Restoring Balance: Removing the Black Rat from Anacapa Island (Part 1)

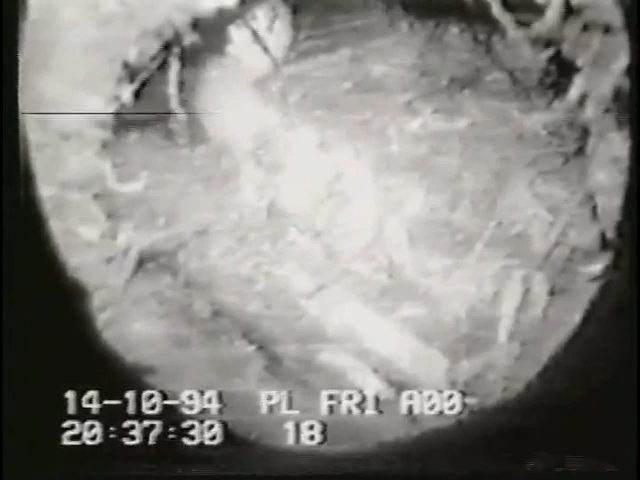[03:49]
Rats are very enterprising in their search for food,
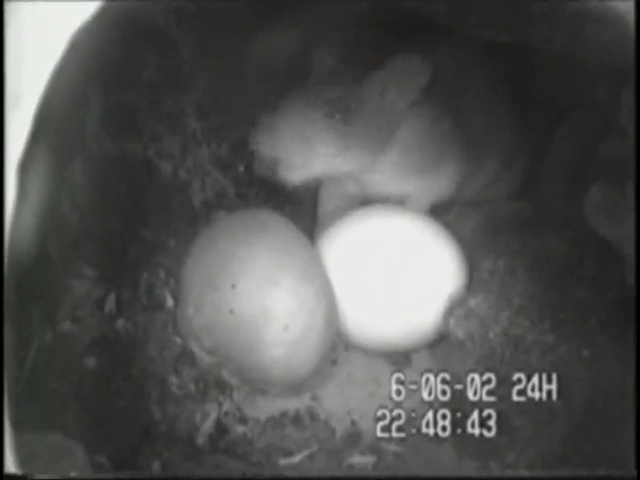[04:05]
a rat is seen attacking decoy eggs placed in a nesting site on Anacapa's middle islet.
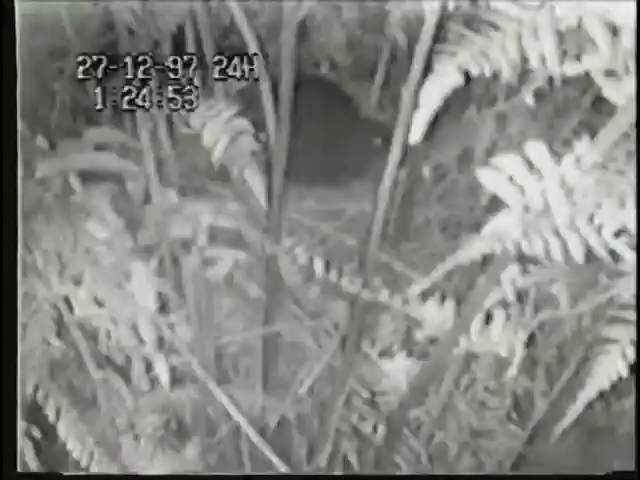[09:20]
In New Zealand, rats have been implicated in the decreasing numbers of several species of island-nesting birds. In this infrared footage,